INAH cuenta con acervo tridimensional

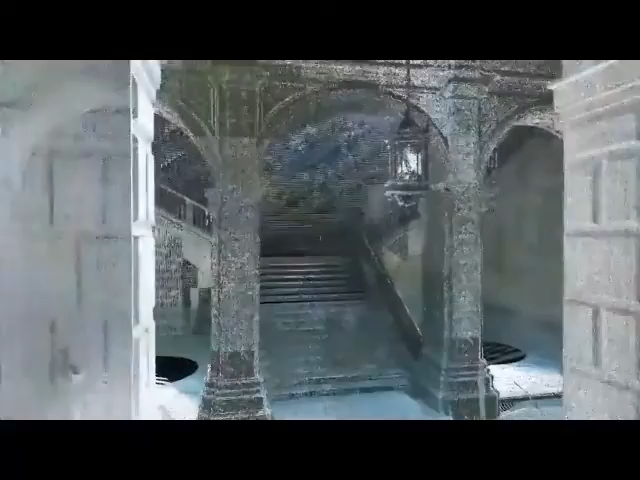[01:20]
estos elementos a través de maquetas virtuales. El progresamiento de datos digitales permite conocer con mayor detalle un monumento,